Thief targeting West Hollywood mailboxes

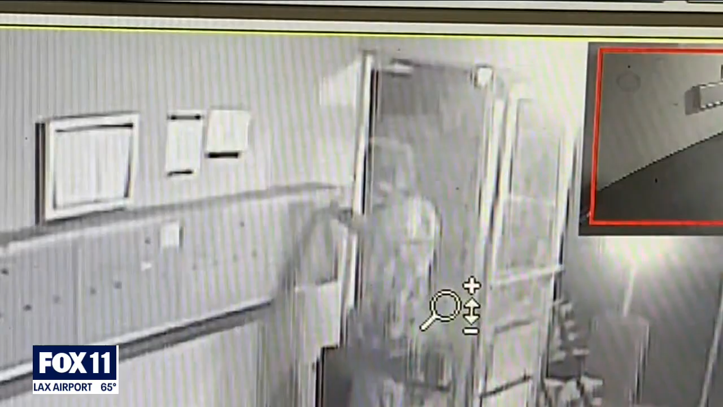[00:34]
Watch is this brazen thief casually walks into the 16 unit West Hollywood apartment building opens and empties each mailbox and then strolls out.